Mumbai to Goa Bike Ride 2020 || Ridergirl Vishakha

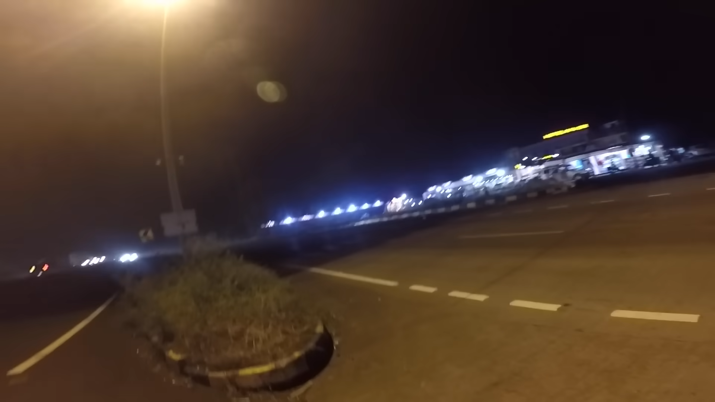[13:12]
बहुत सारी है अभी. हेडलाइट दिखाई दे ही रही है गाड़ियों की. चाय वाय दिख रही है क्या?
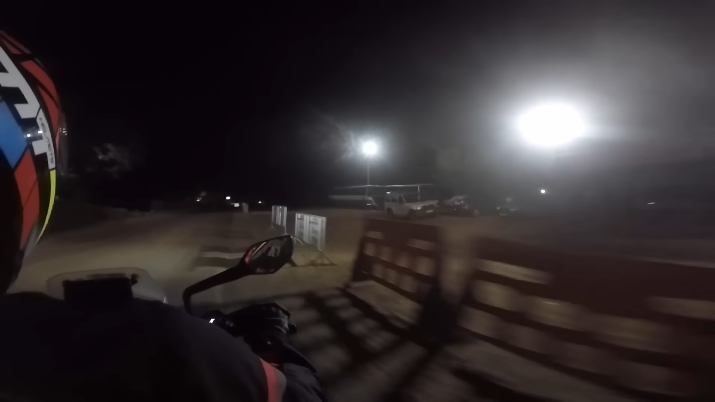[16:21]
Oh hello, we have reached Goa. चेक पोस्ट क्रॉस कर लिया है गोवा का हमने। Yeah bro.